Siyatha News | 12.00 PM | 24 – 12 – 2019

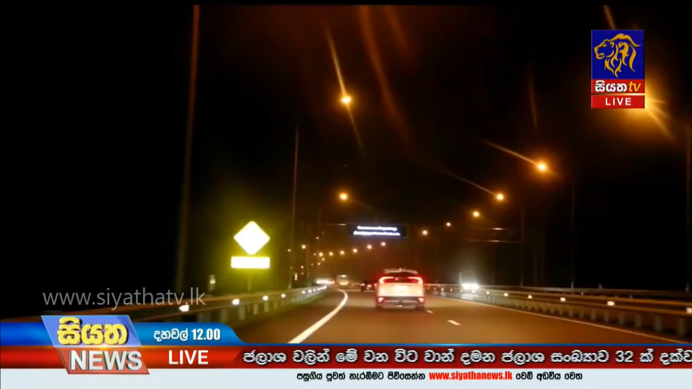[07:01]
දක්ෂිණ අධිවේගී මාර්ගයේ 62/90 එල්පිටිය ප්‍රදේශයේදී සිදු වූ රියනතුරකින්
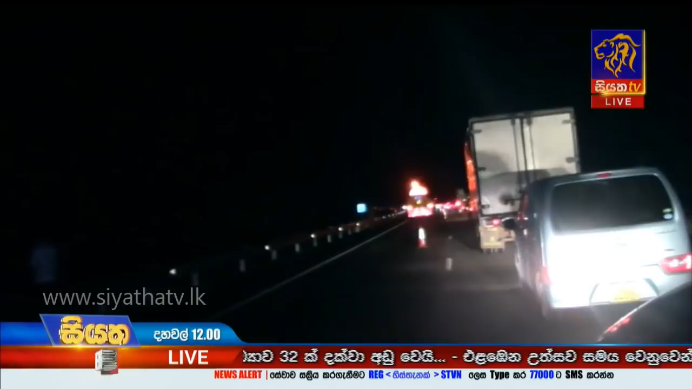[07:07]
පුද්ගලින් සිව් දෙනෙකු ජීවිතක්ෂයට පත්ව තවත් දෙදෙනෙකු බරපතල තුවාල ලබා රෝහල්ගත කර තිබෙනවා.